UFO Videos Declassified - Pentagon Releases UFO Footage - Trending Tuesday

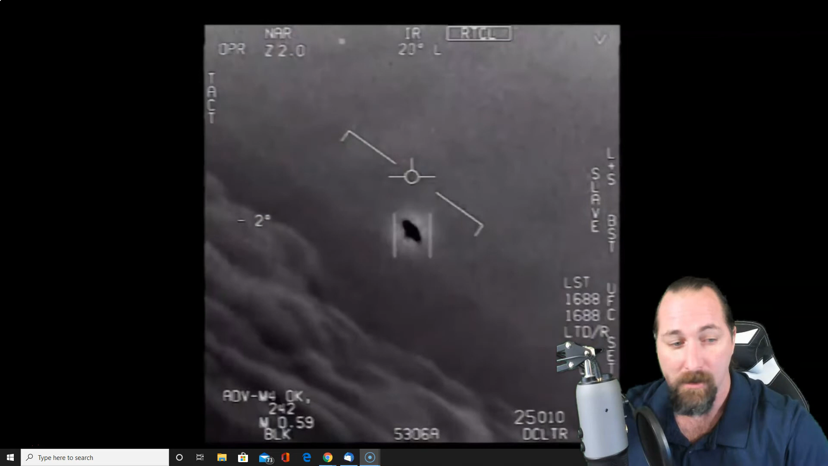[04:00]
You know, it's, I mean, you can tell something's there. You know, something definitely is there, regardless of what your beliefs are.
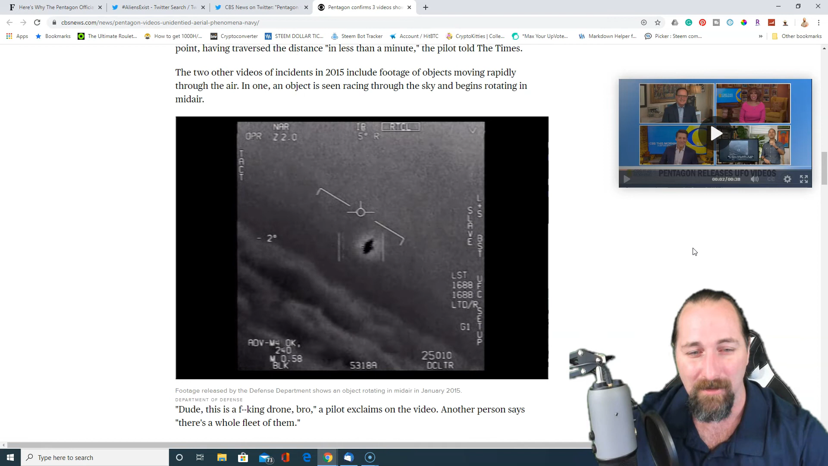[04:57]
And it's, it's rather, it's rather, rather interesting. Some people are saying that they're drones, I guess.